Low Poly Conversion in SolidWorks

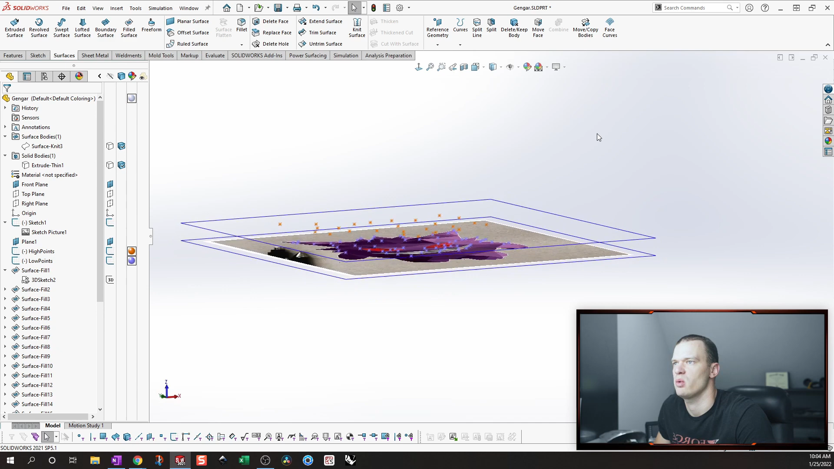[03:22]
My orange points are going to be the top, um, the high points and my blue points are going to be low. And then basically the process is pretty simple.